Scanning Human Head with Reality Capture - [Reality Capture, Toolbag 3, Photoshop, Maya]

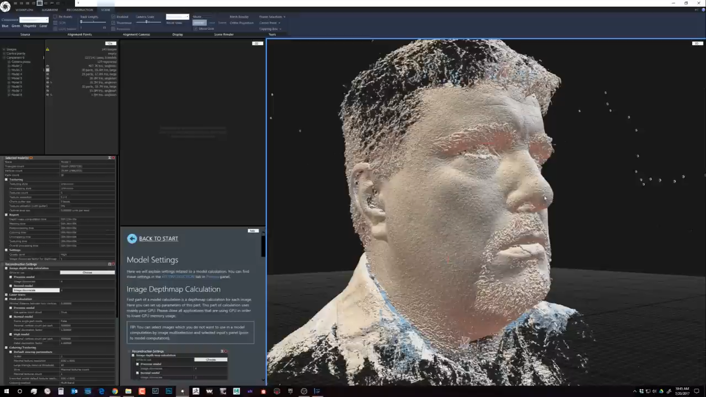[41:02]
it here's an example where the lip moved here so
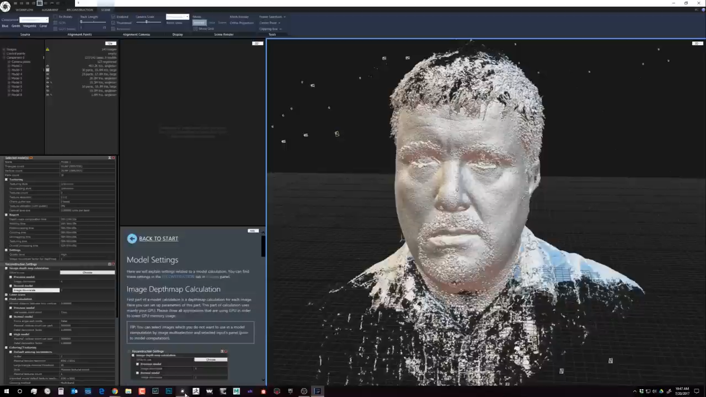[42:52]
capture so we got a high processed it's a bit just a bit too noisy you're gonna you're shooting a handheld
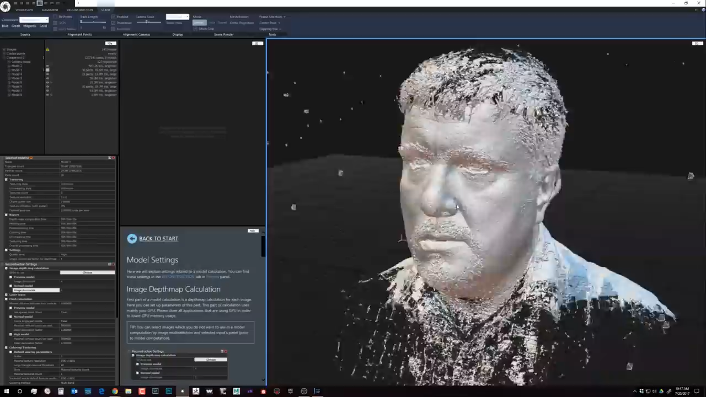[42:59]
there's really no way around it but i did get some nice wrinkle details here
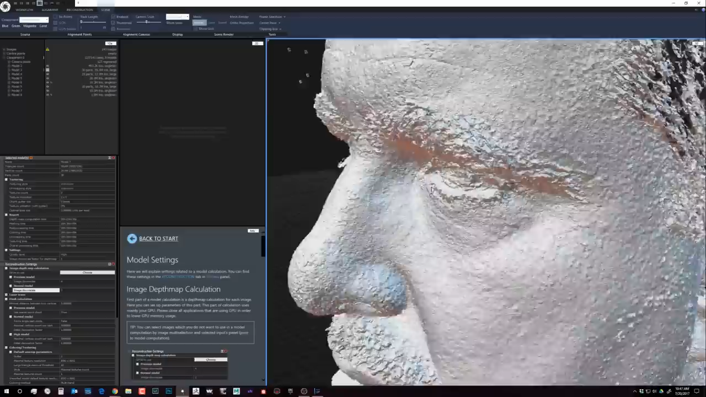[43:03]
up in the forehead and there's some other minor details that came through the nose the the ears came through really nicely
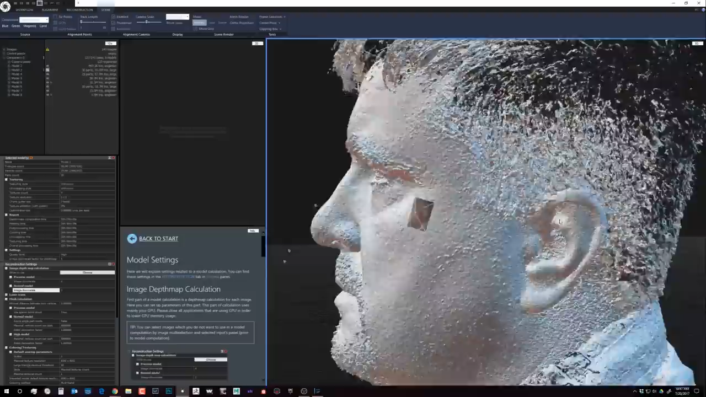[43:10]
but you'll have to smooth those out so the next step again is to um as i you know just cleaned it up the process again and then i dropped it to to 20 million uh triangles using we go in the
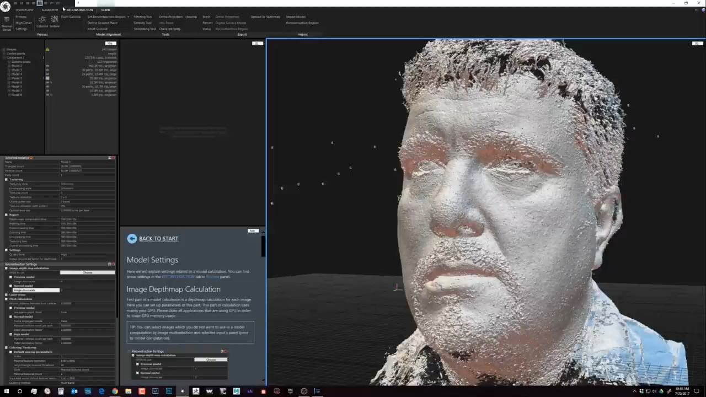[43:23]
reconstruction tab the filtering and simplify tools are pretty helpful filtering is let you define a box and they say select
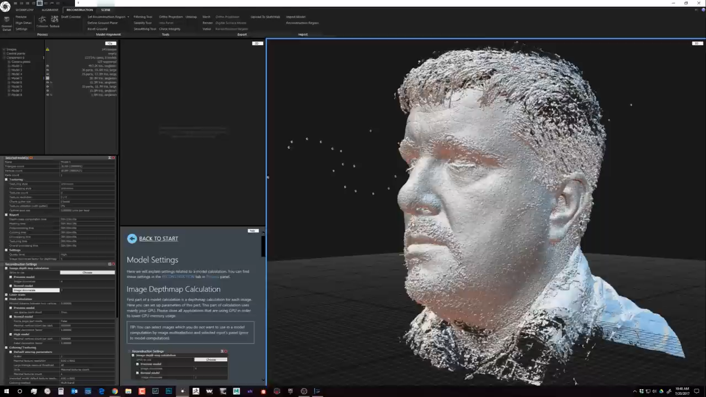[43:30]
a bunch of errant points and delete them so or 12 triangles and then simplify actually decimates the skin so i decimated to 20 and then brought it into zbrush
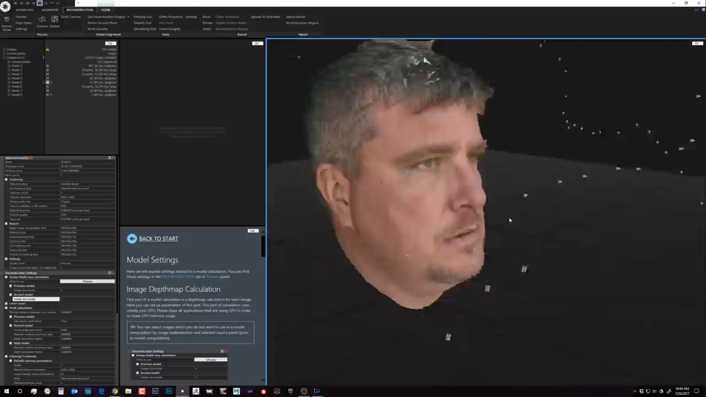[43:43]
um this is kind of a quick be meshed model that i did you
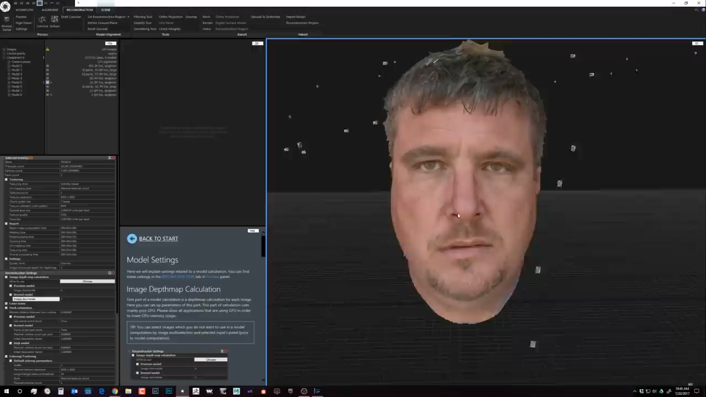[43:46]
know reproject the textures but once you're ready to detection the model you
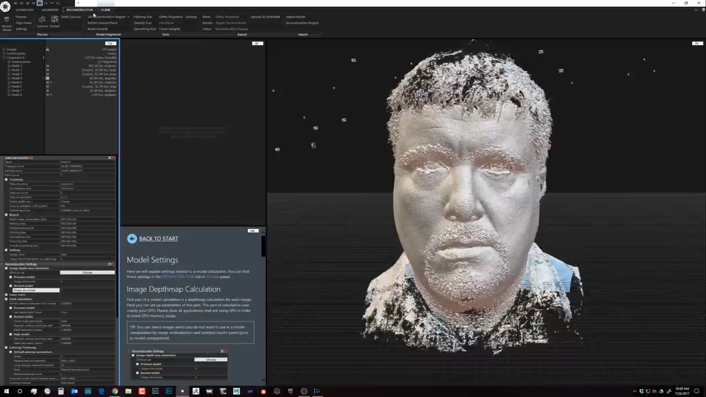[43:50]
go to reconstruction just hit that texture now the texture settings are a little bit different um you have to be careful of it um there is it's here in the coloring and texturing tab the maximal texturation resolution is usually set a 16k um that's pretty good number for photogrammetry but you know for a subject like this really the head needs to be no it's it's a crop sensor camera i didn't
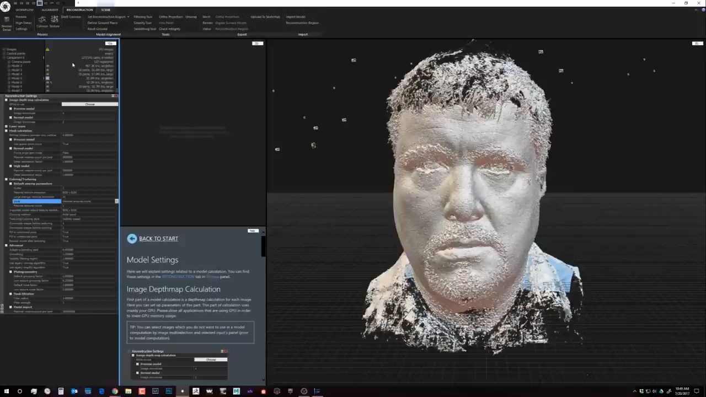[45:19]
and actually apply new textures so you need to get something that's able you can work with first um this is another shot let me see this is processed at normal
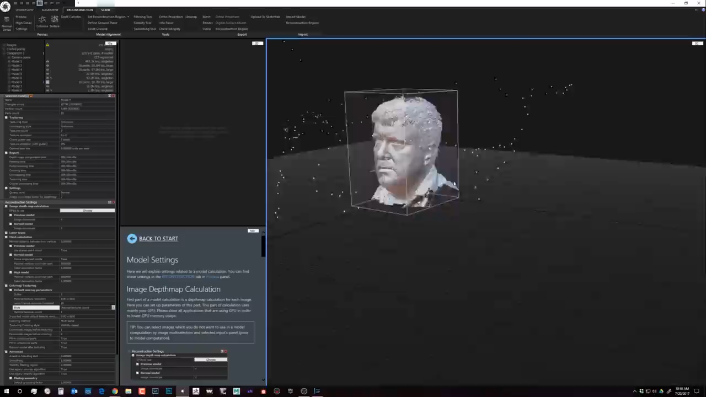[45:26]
so you can see that too a lot less noise pardon me for a second